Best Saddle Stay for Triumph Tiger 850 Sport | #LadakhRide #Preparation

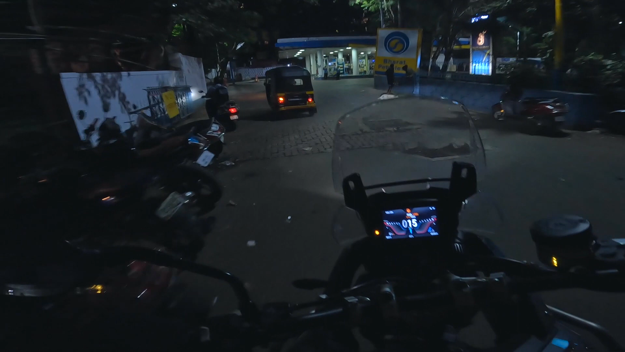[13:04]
सचिन ये बहुत फ्लिकेबल हो गया, मेरा बहुत जाम था।
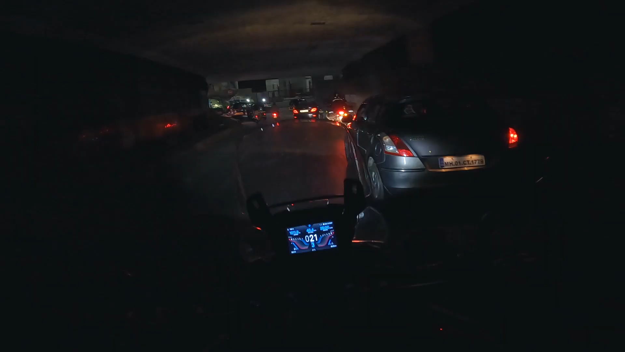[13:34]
बोल रहा है बसली ट्रैफिक चालू होगी, भगवान नको माला ट्रैफिक पाई जे। बहुत सारी ट्रैफिक है बिकॉज ऑफ हैंडल बार राइजर्स, पता नहीं बहुत अच्छा तो लग रहा है,
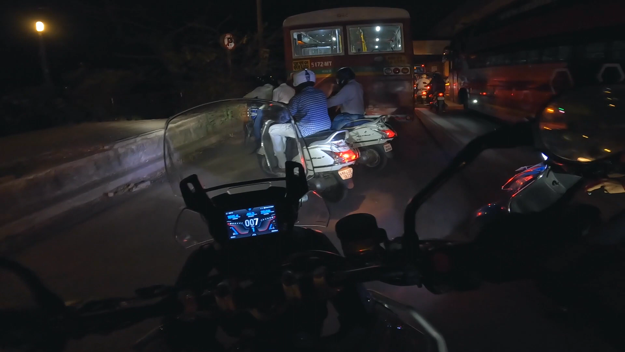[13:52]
कोने कोने से निकालने में एक अलग मजा आ रही है।
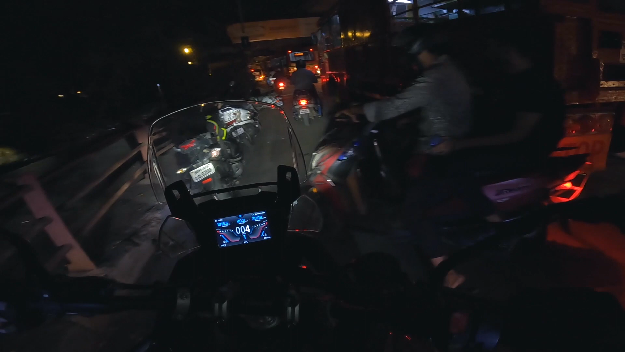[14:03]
चलना, ये लोग ऐसे बीच से आकर है ना डरा देते गाइस। सचिन थोड़ा पीछे रुक गया था मेरे लिए, उसको लगा मैं पीछे हूँ, आ जाएगा वो भी वह भी।
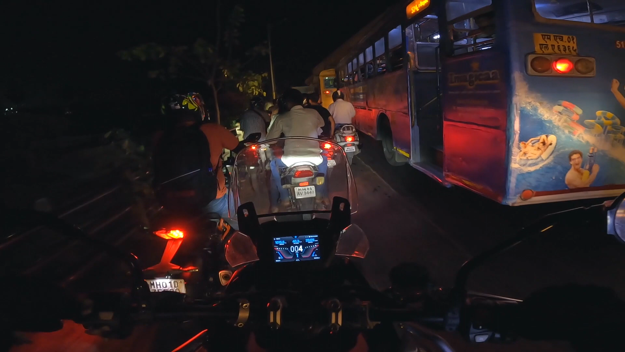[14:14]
ऐसे लोगों से संभल के लास्ट 2.5 घंटे से हम लोग ट्रैफिक में अटके, बाइक वाइक बंद करके बस लो आए हैं।